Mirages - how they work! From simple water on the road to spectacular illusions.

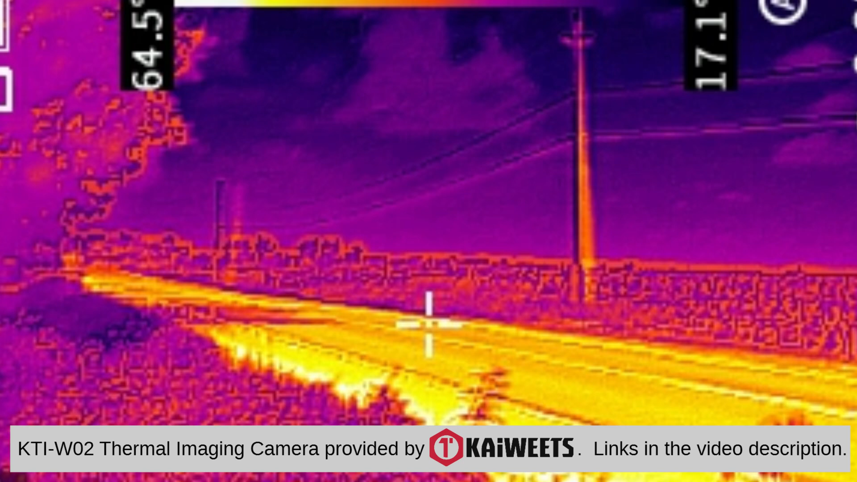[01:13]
You can see the temperature of the road's surface after baking in the sun all day is as much as 40 Celsius or 70 Fahrenheit hotter than the surrounding air temperature which was probably in the mid-20s or close to 80 for you Fahrenheit people.
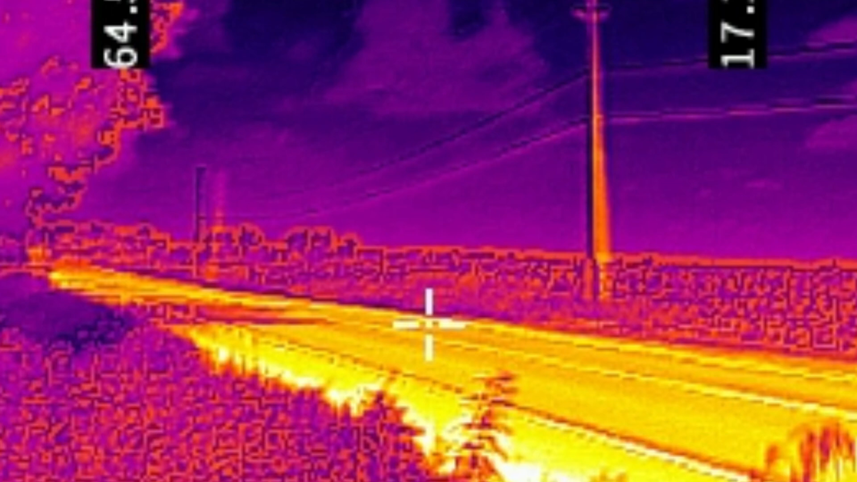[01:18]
Well, if the road is hot enough to fry an egg like that, it'll also heat up the air immediately above it,